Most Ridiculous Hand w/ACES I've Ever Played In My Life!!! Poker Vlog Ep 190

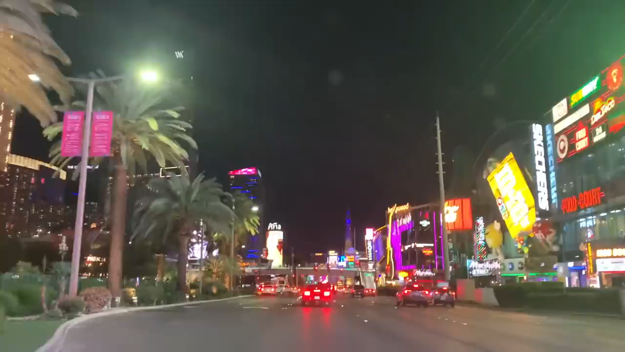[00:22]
After taking a nap I'm back on the Las Vegas streets. This time I'm making my way to Aria. It's been a little while since I've played here but it's one of my favorite properties.